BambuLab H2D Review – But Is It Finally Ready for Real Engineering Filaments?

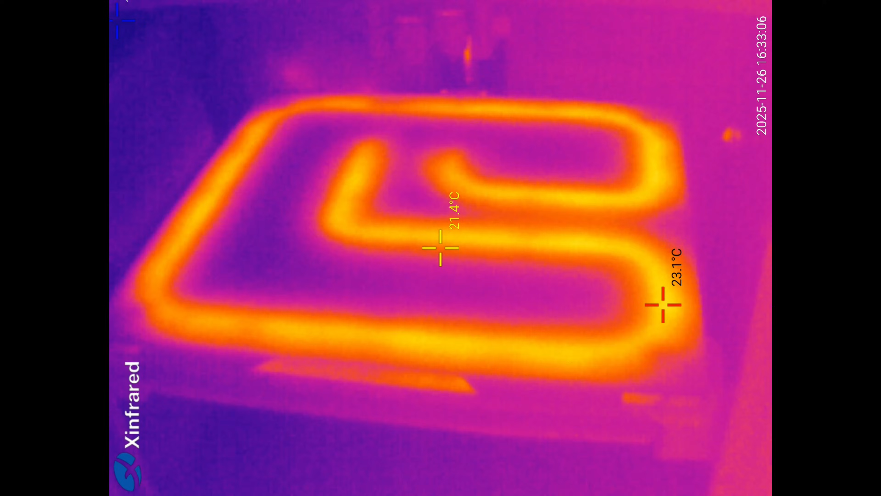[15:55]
at the beginning we can even see the heater two minutes later the temperature is 60 degrees celsius according to printer
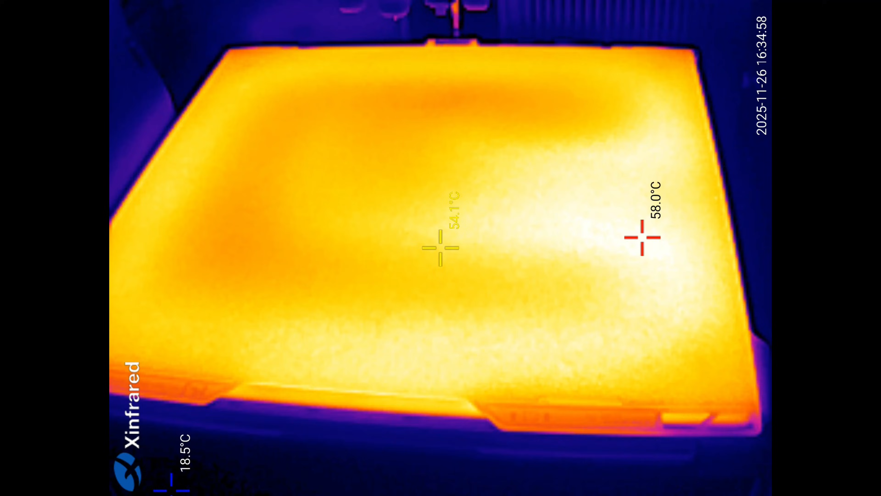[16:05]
On screen: spot 54.1°C
six minutes later when the printing would start the temperature difference is
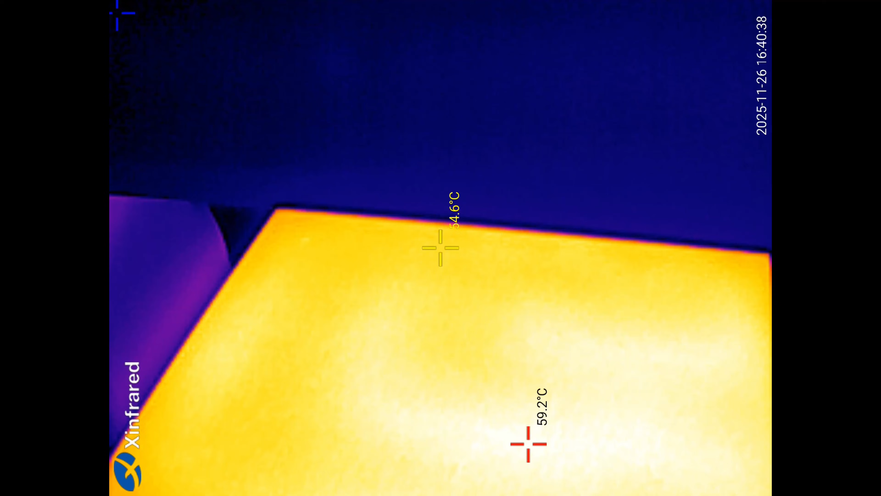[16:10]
approximately six degrees celsius maybe a little bit shorter review but you will